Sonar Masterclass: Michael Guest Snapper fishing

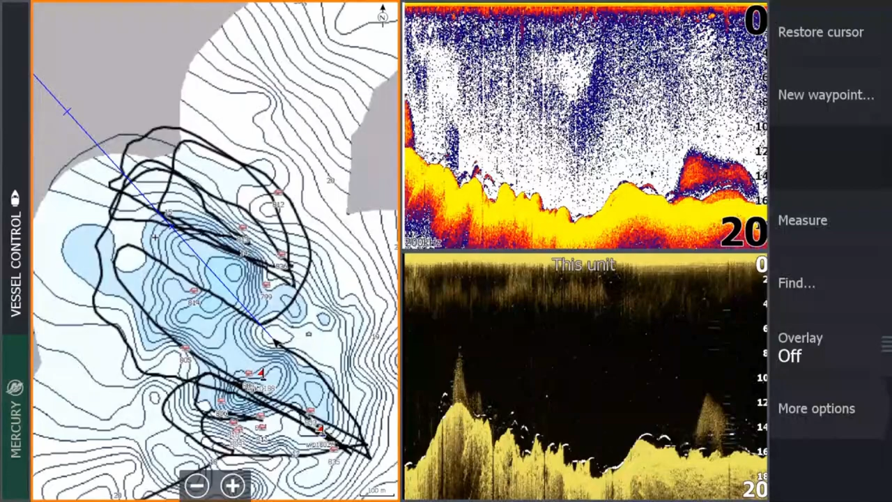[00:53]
You'll see those swim bladders. You know the snapper are there. It's just a matter of working out how you're going to catch them.
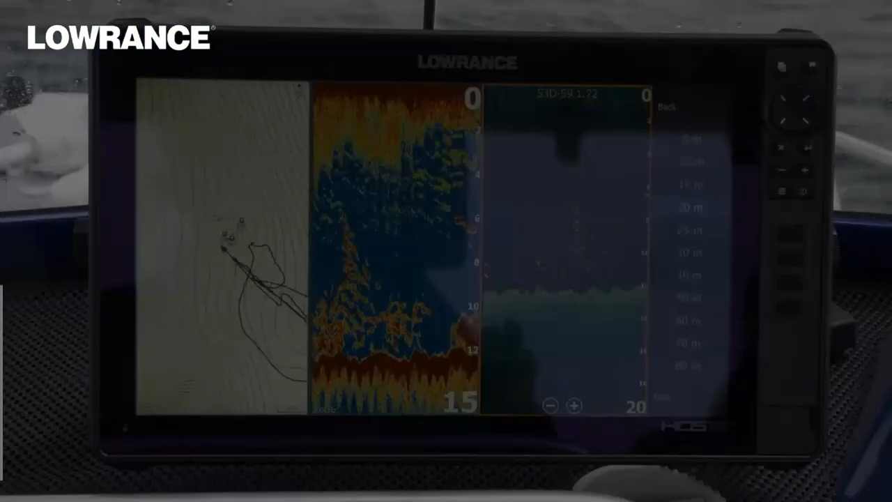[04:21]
Yeah, for sure. So that's like a triple screenshot. So you can see that there's GPS there, some GPS marks on a little bit of a contour, a little bit of a reef edge there. And so that's the conventional digital sonar picture in the middle and then downscan on the outside. And you can see there's a column of bait and how that column of bait is actually sort of coned up.
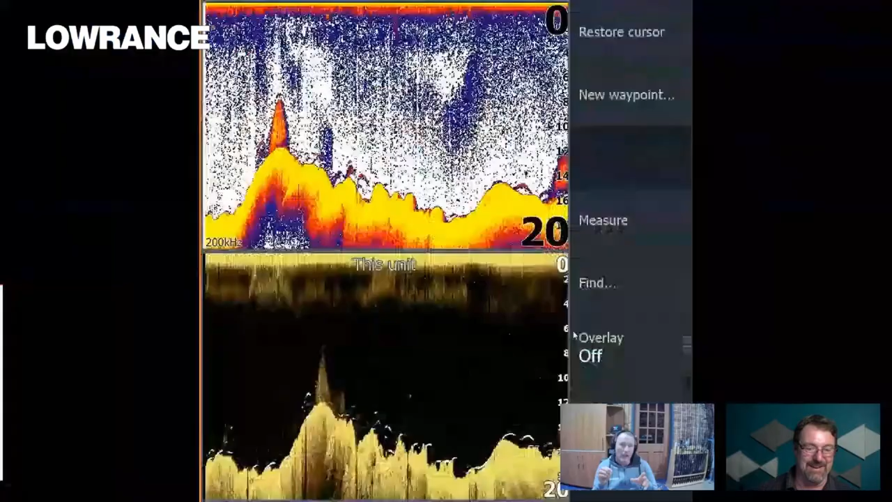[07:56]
They're all just showing off. This is the shot that I wanted to see. This is the one I want to see. But that 90 centimetre fish, I think we caught that one the same day. But, but the greatest thing, one of the greatest things I reckon is that fish reveal and downscan. And this is a classic shot to show you just what you get out of that. And I love this one here because once again, if you look over to the, to the left hand side there in the conventional standard picture in the digital up the top there. So that's a column of bait. So that's a classic column of bait.
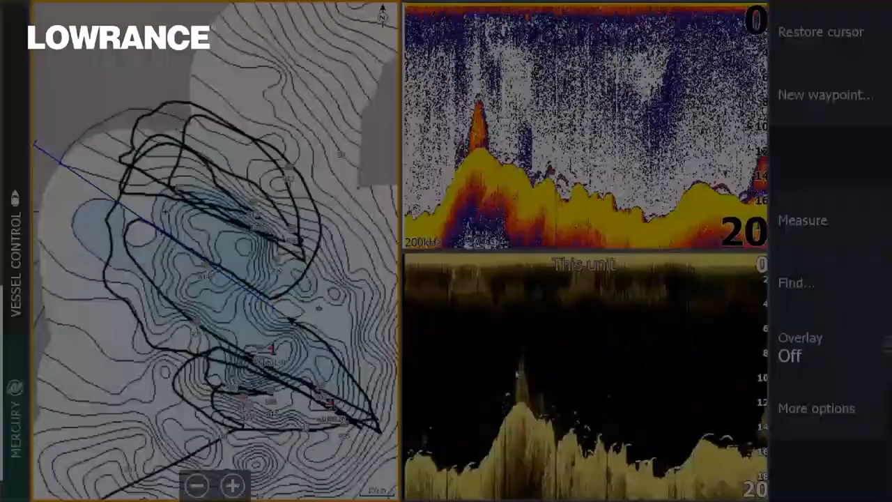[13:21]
Once you're getting out, you know, way deeper than that again, then you can start looking at a one kilowatt transducer or a different transducer. So I would suggest, you know, at the end of the day, it's all about what screen size will fit on your boat and what your budget is. But anything either, you know, for me personally, I love the live units or the touch screen. I love the glass edge. But some of the new elite FS stuff is just as fantastic and it has the same options anyway. So it's really a budget situation and working out what sort of dollars you've got to spend,
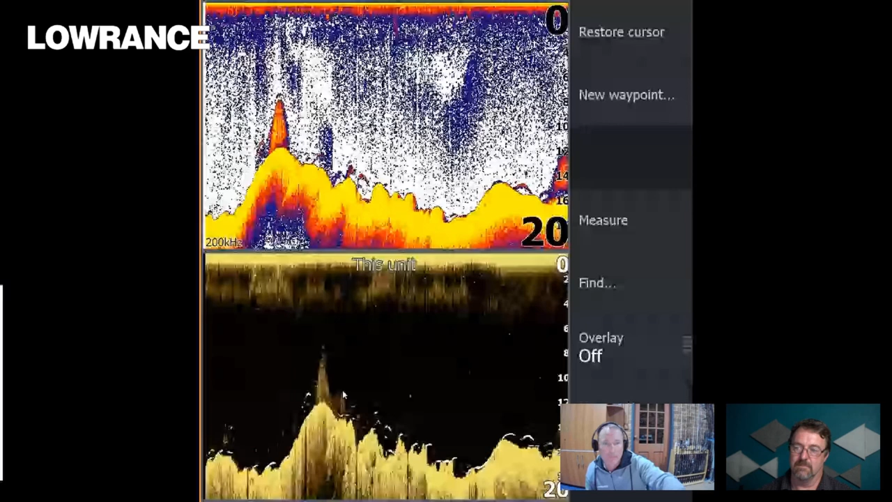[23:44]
And then you've got this ramp coming up and that light blue section is a real shallow part of the roof. So I noticed I haven't even drifted, I haven't even been right over that real shallow section, but the fish was sitting right on that, what will I call it, ramp. So it's a ramp where it goes from that gravelly sandy bottom up to that hard reef. And that's where I did most of my drifting. And if you have a look at the run around points where I've turned around, so I've drifted through and then you notice I'm not driving back up the same line. I'm going back to the north, doing a big loop, turning the engine off and then drifting back through nice and quietly. And that stealth factor for snapper, for big fish, I don't think that can be underestimated. So driving back over the fish in shallow water, I'm not a fan of that at all.